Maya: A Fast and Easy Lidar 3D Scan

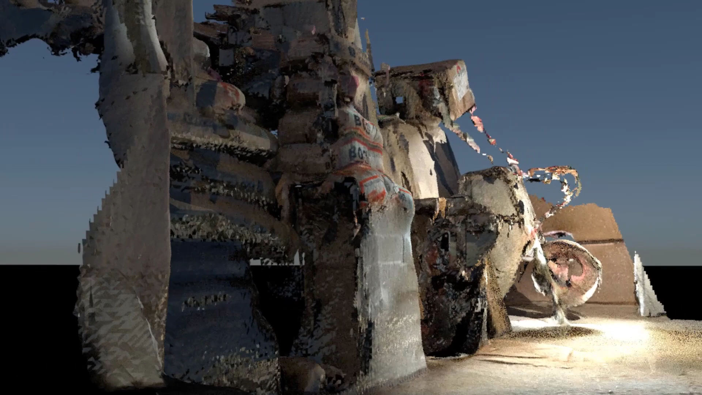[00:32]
Hello, if you like this or not, I certainly like it. It's extremely complex. It's about half a million of polygons and I create them within, well, say 10 seconds or 20 seconds.
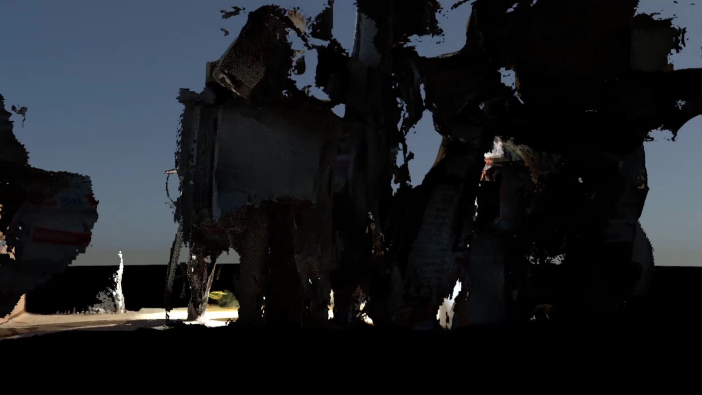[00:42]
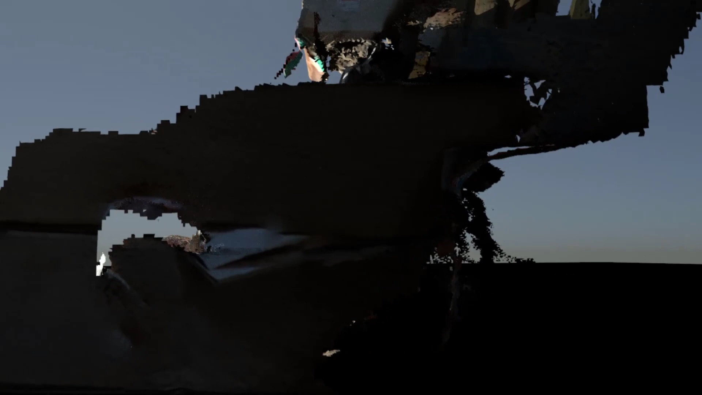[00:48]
I'll show you the process to create such a thing in this tutorial.
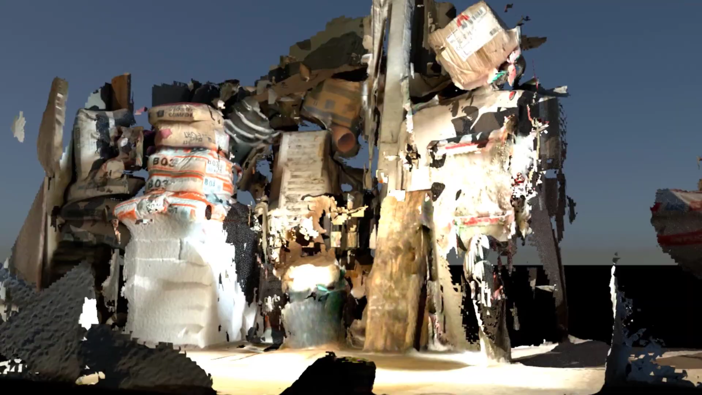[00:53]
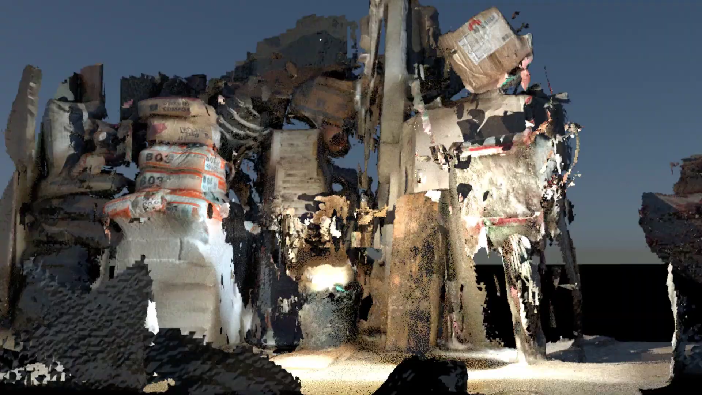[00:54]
Now you see the shading with a blind shader and now with a lamped shader.
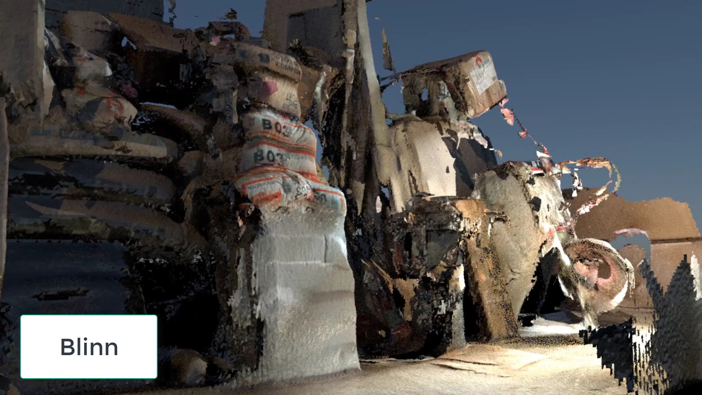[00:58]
The whole texture is complex, extremely complex actually.
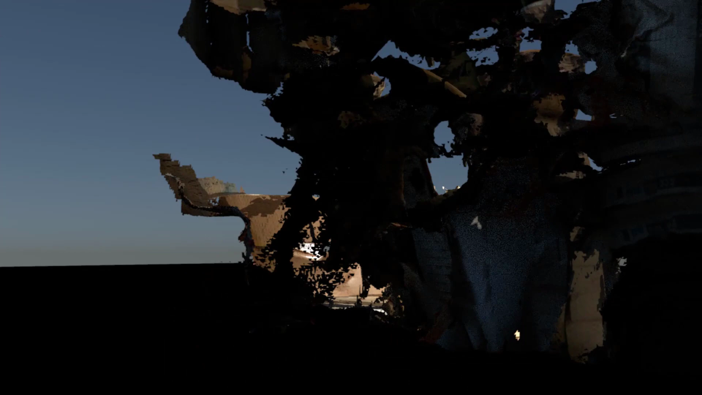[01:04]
It consists of many, many shaders. And when you convert everything to a lamped, it looks different.
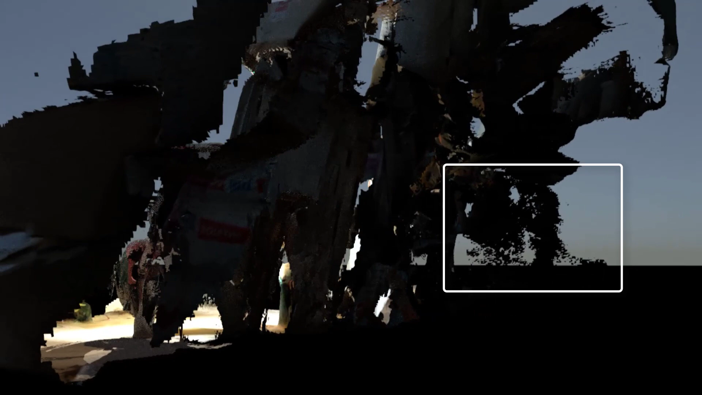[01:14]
And look at the complexity here, for example, at the back.
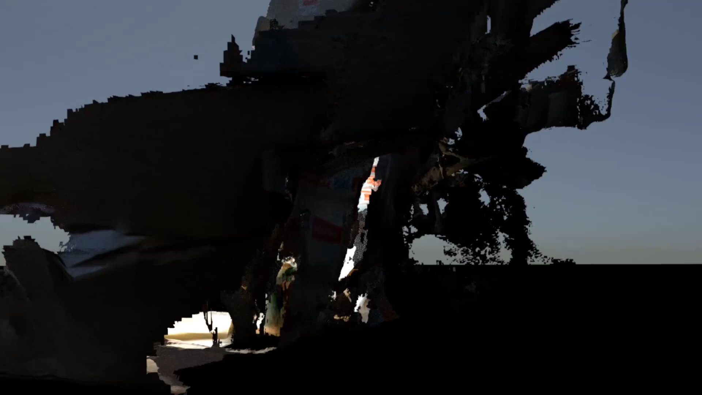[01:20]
There are so many details in this turntable animation.
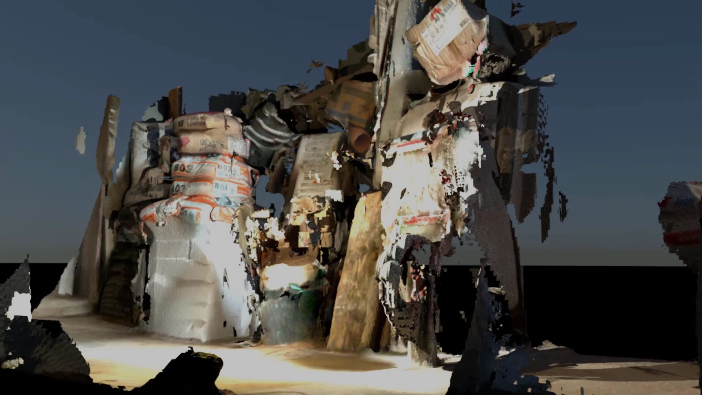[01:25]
Now this is how I created it. I did it with a 3D scanner app, it's called.
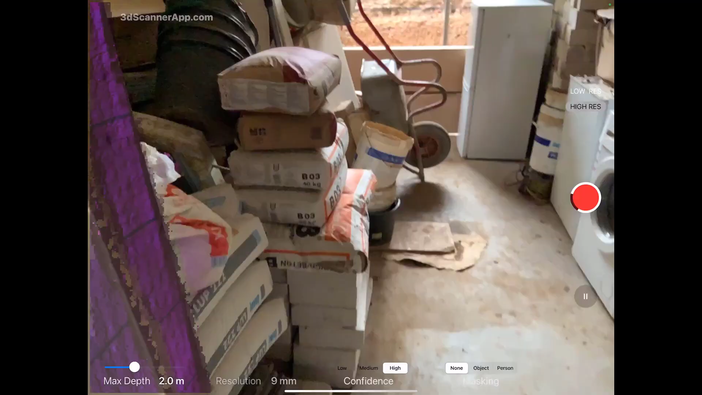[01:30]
And I just walk around in my basement in the cellar with all the rubble here.
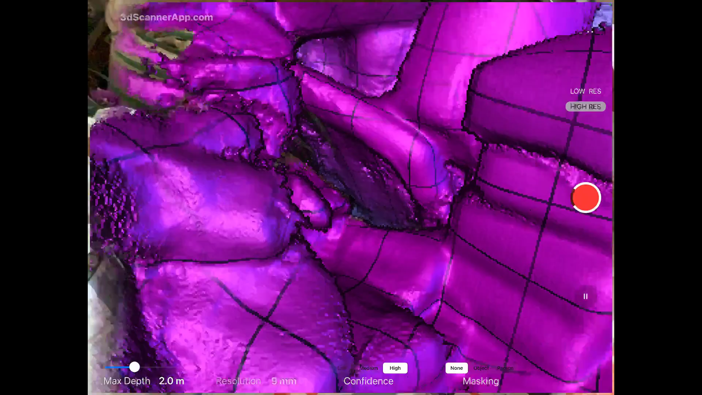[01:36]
And I just move my iPad.
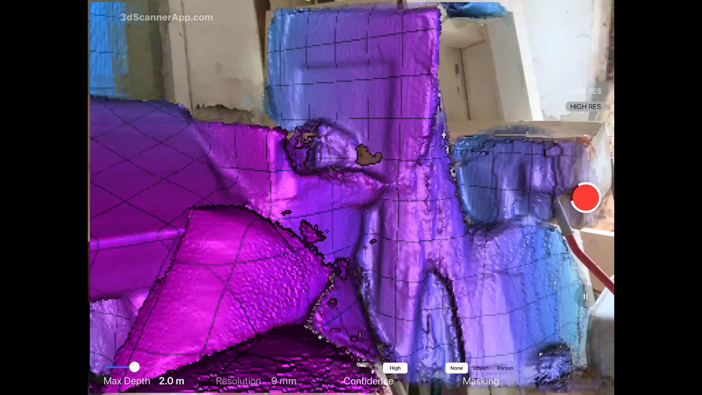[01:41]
And I think since the end of 2020,
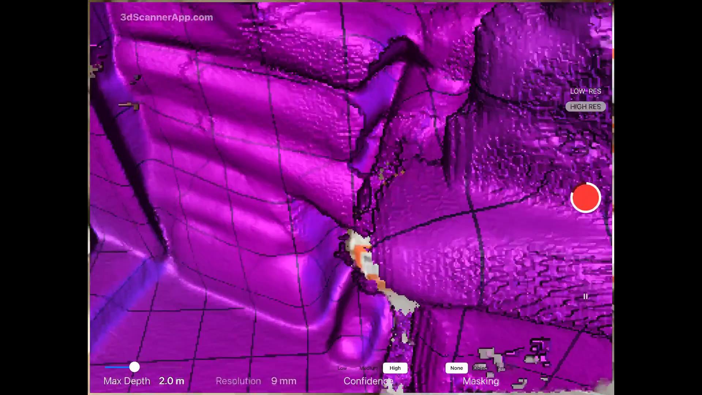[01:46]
new iPhones have a LiDAR scanner built in.
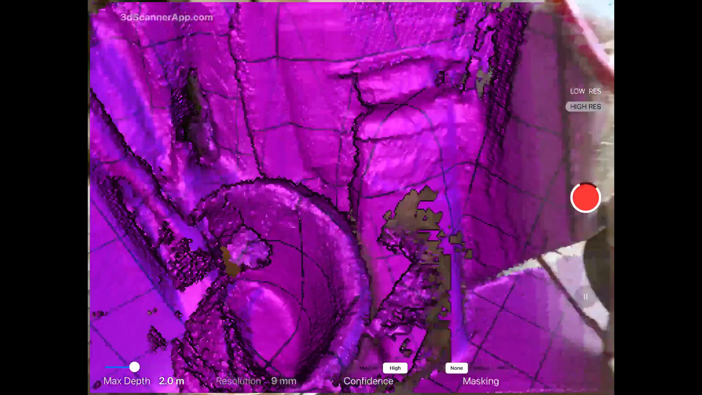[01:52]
And that's what I'm using here exactly. The app just makes use of the LiDAR scanner.
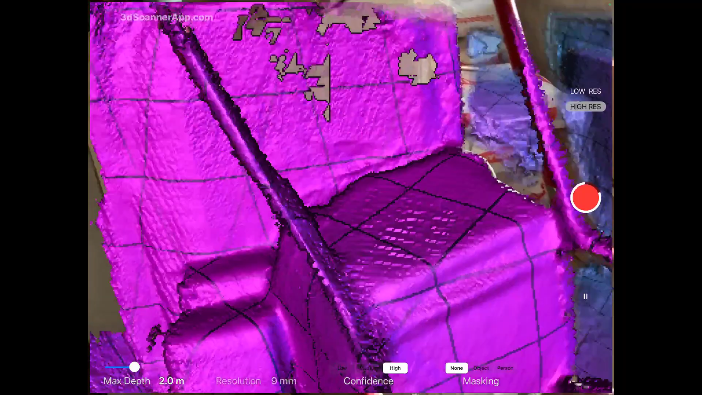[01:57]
It doesn't cost anything and it's only one of several apps which do this thing.
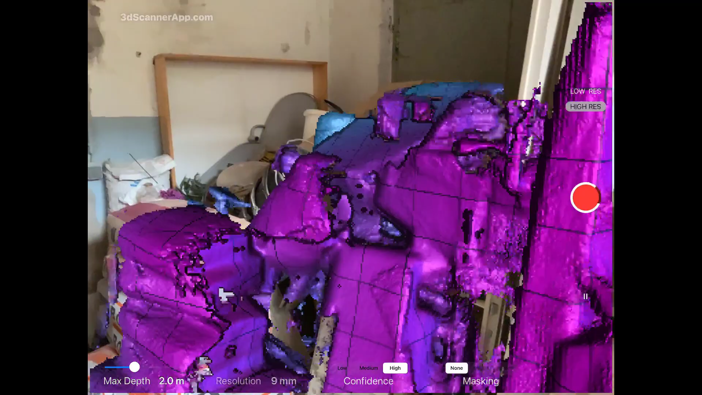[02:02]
So just walk around, look at the objects from different angles.
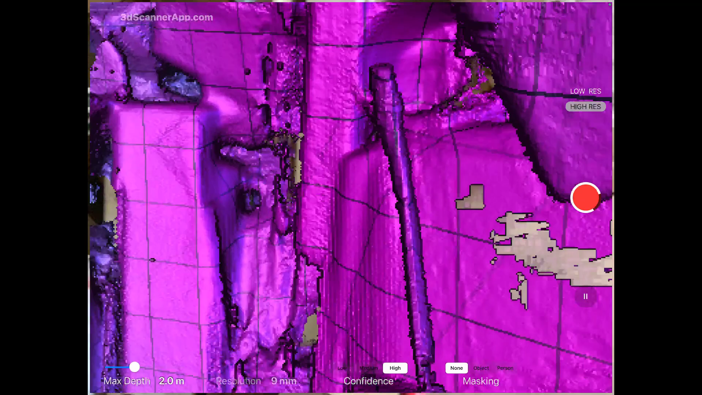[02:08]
And this is the LiDAR scanner which does their work.